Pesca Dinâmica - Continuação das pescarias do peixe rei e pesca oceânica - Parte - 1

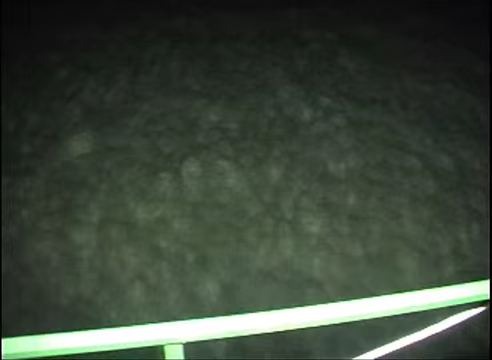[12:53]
Olha o tamanho. Dublê, dublê, dublê, dublê. Primeiro dublê do Adriano. Olha aqui, ó. Aí, esse merece essa foto.
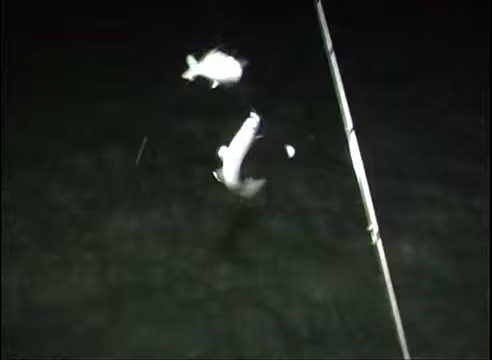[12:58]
Olha o dublê também. É. Vai pra foto com o dublê.
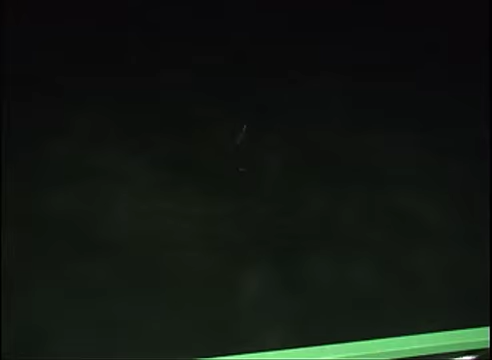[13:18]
Mas não dá tempo, gente. Muito peixe.
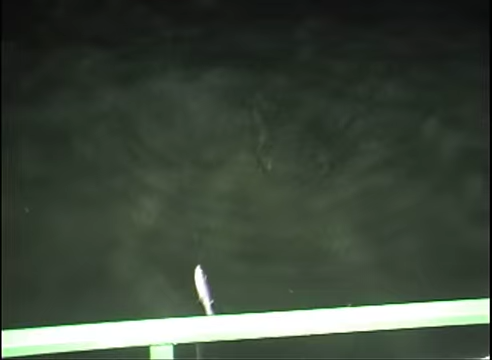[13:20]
Muito peixe, rei. Na vara telescópio. Se você amarrar uma linha de mão, aí você pega peixe. Mas gostoso é sentir a beliscada do bicho, né?